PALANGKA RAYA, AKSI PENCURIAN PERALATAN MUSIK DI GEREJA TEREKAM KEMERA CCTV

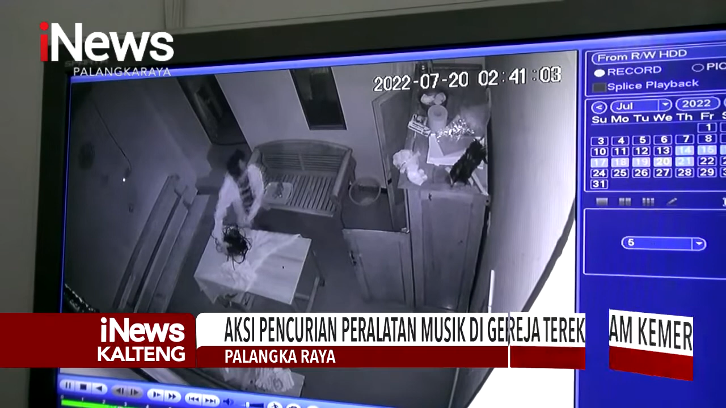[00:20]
Inilah hasil rekaman CCTV yang memperlihatkan aksi pencurian peralatan musik pada malam hari di gereja Sion Jalan Cilik Riwut,
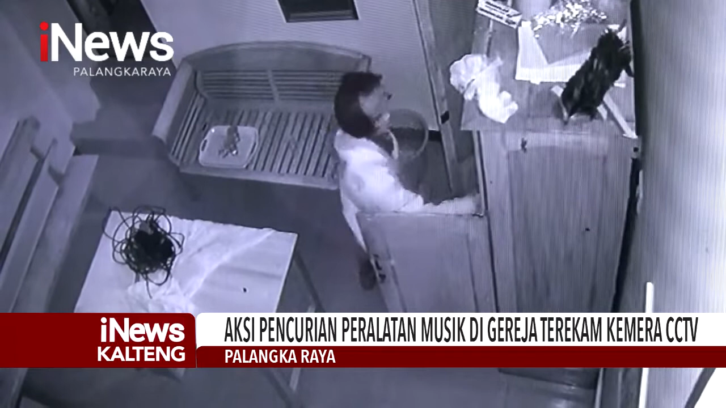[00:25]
Kecamatan Jekan Raya, Kota Palangkaraya, Kalimantan Tengah.
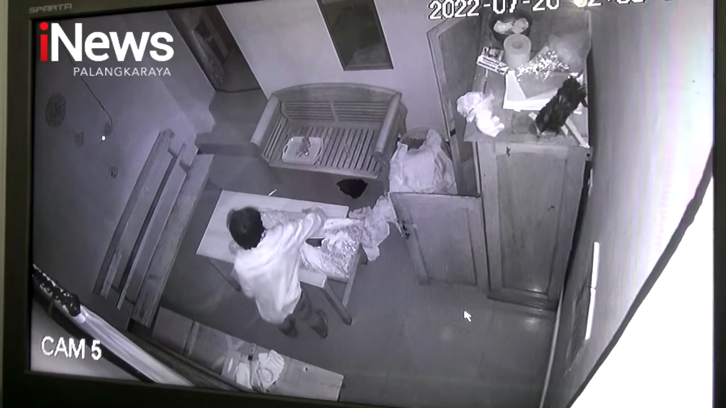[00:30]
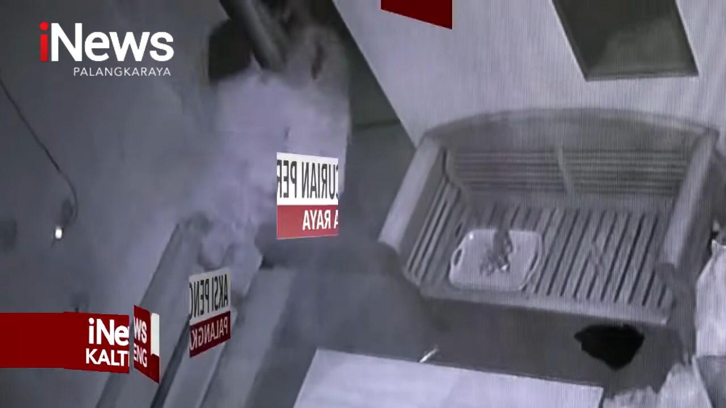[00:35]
Dalam video, seorang pria berambut gondrong menggasak peralatan musik seperti keyboard, mikrofon,
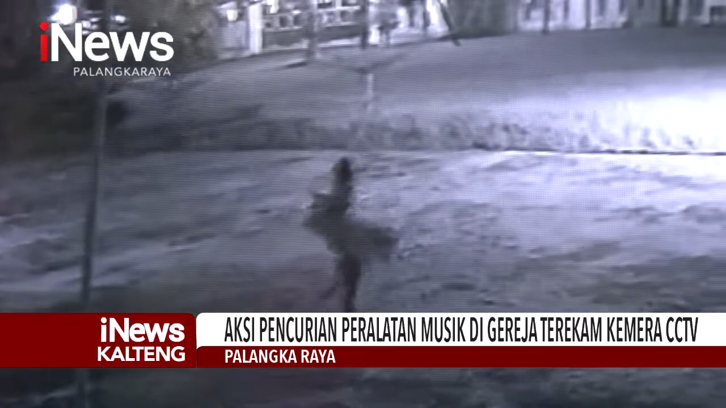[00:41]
dan kabel yang ada di ruang tunggu pendeta dan ruang musik di dalam gereja.